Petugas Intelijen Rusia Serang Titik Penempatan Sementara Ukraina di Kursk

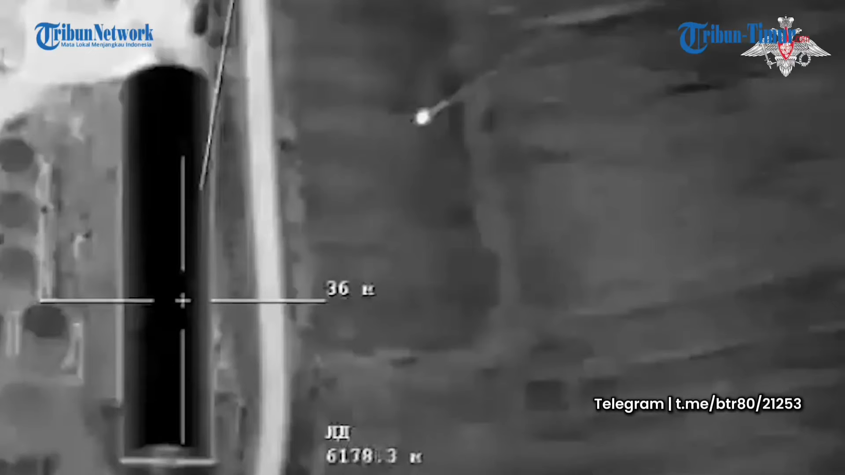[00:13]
Intro Serangan UAP, Pacer, Rusia menghantam benteng pertahanan Ukraina di daerah perbatasan Kurs. Rekamannya rame beredar di media sosial Telegram pada selasa 15 Oktober 2024. Petugas inteligen menyerang titik penempatan sementara Angkatan
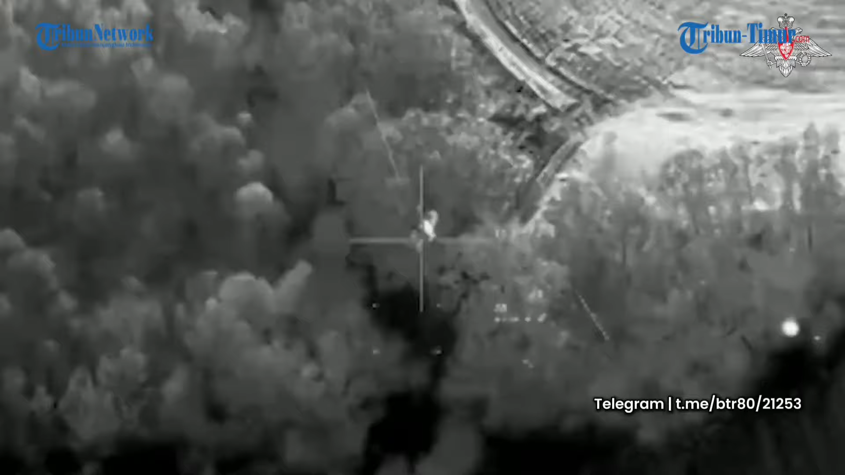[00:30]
Bersenjata Ukraina di wilayah perbatasan wilayah Kurs.
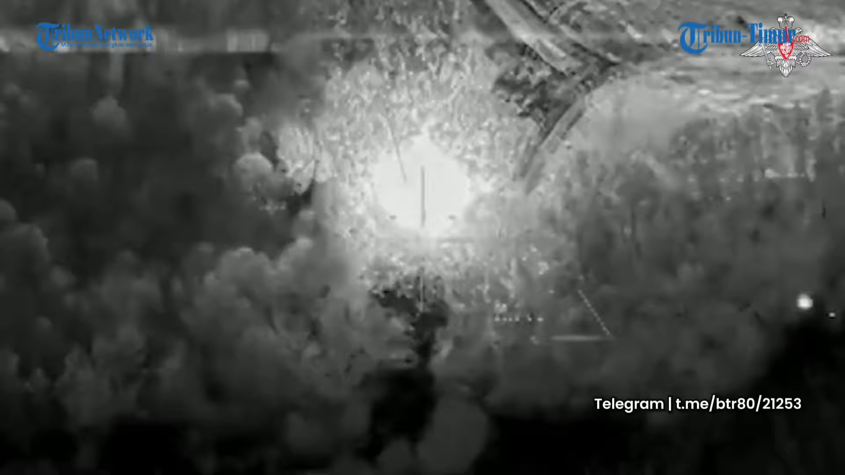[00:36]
Serangan rudal dari pesawat tak berawak menghancurkan sasaran bersama para prajurit di dalamnya. Tempat parkir kendaraan lapis baja Ukraina turut hancur di sekitar hutan tersebut.